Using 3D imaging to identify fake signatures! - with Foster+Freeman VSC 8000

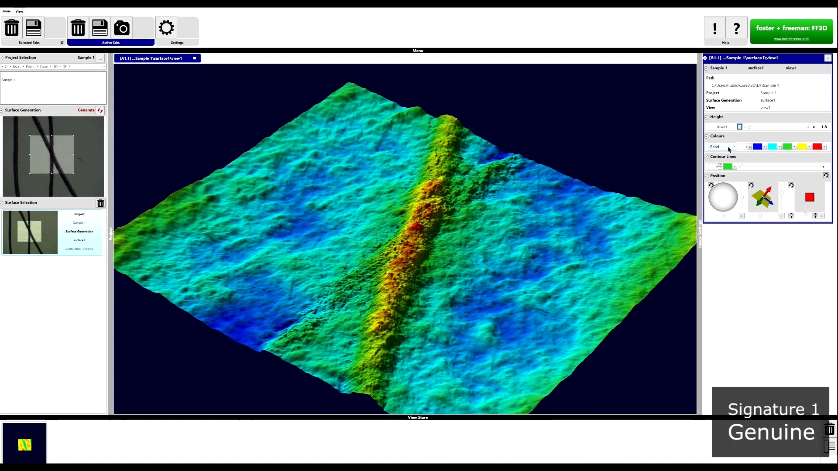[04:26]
We can also change the image color so we can revert it back to the original image,
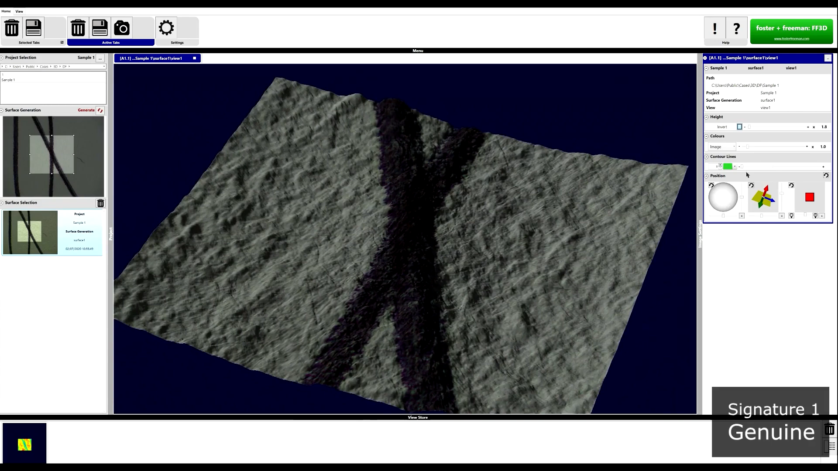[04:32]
or we can have this as a single grayscale image, or as the image originally started,
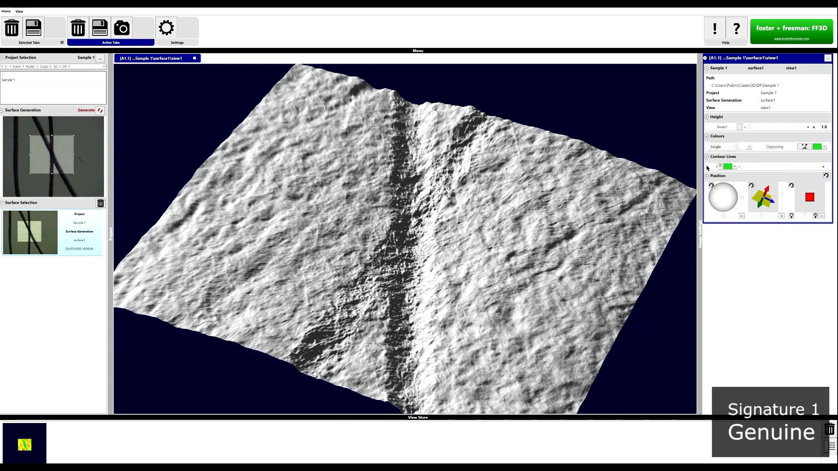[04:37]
using these bands, the colors of which highlight the different levels of depth. So the blue are the lowest points on the image, up to red which are the highest points. You can change and customize these in the options here as well. Instead of moving and rotating the image, we can also simulate moving the light source as well, so of course we are not physically moving any light source,
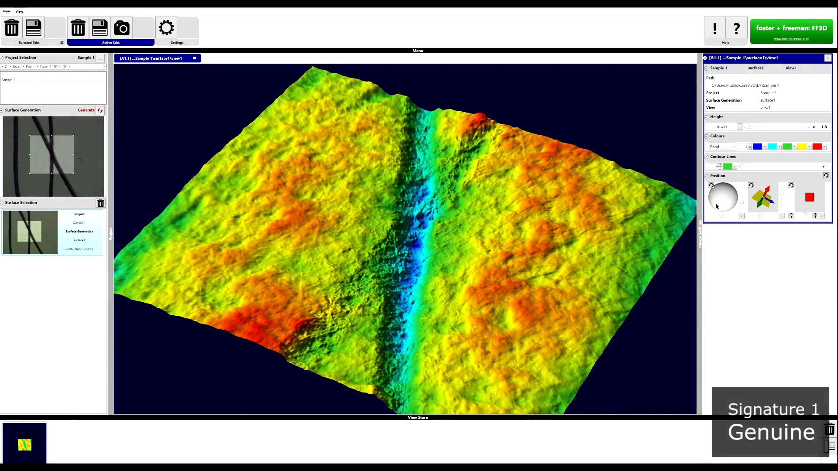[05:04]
but we can simulate this different orientations using the controls here.
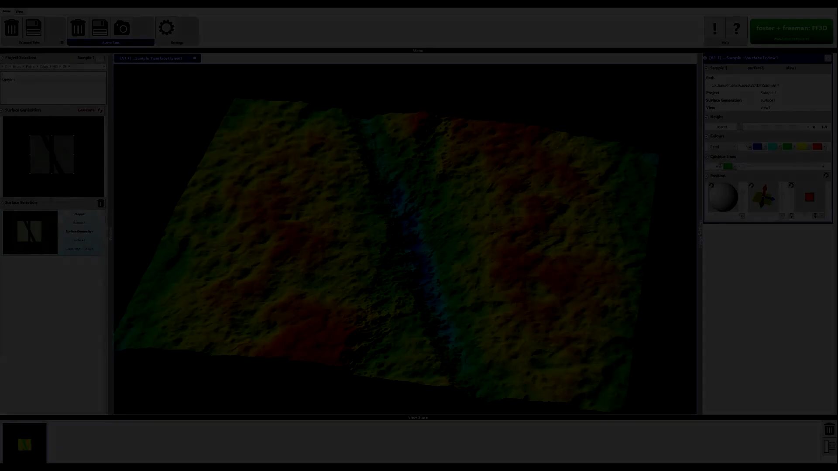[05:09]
We will repeat this process for the disputed signature, again following the same steps as before.
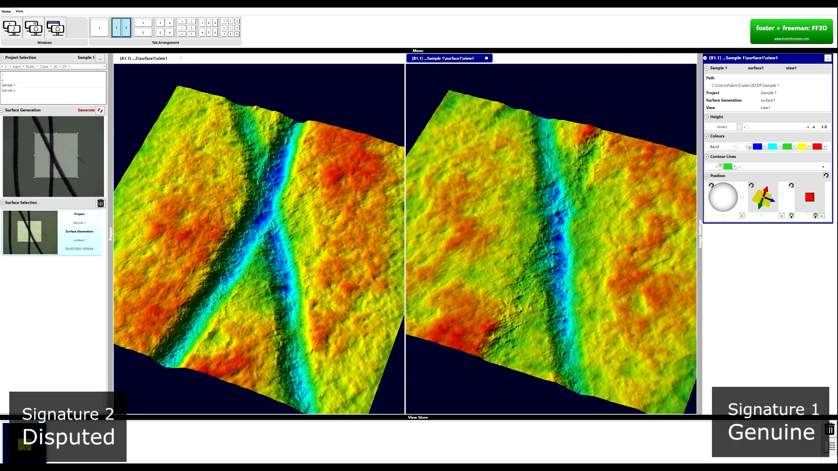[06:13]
And here our disputed signature, we can see that it is this line here that we believe is the second line intersecting this one here. So here the results are indicating that the orders are
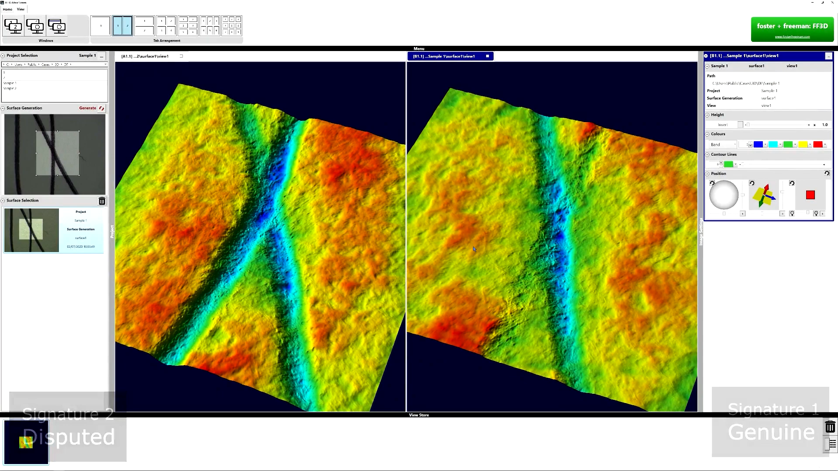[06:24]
different and therefore the signatures have been written in a different way.